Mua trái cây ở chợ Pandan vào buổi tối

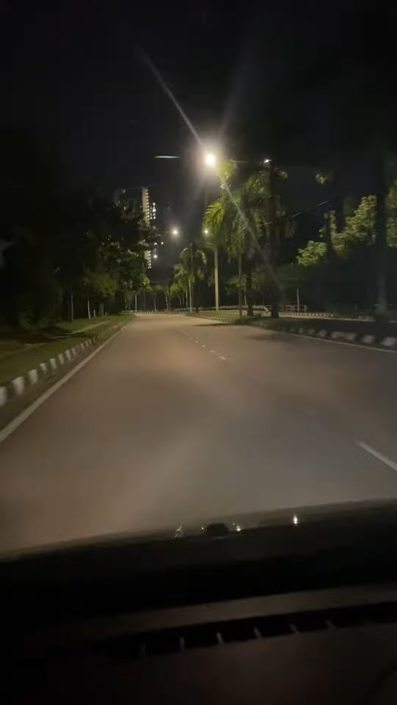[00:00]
Xin chào mọi người Bây giờ là 8h mấy tối rồi Đường của Malaysia vào buổi tối là nó như vậy đó Cái đường này nó vắng á Mình đi đường trong mơ này nó vắng ra ngoài quốc lộ thì nó nhiều hơn Bây giờ vợ chồng mình đi mua một ít trái cây Sáng nay thì chồng mình phải dậy sớm đi Singapore làm rồi á Nên bây giờ đi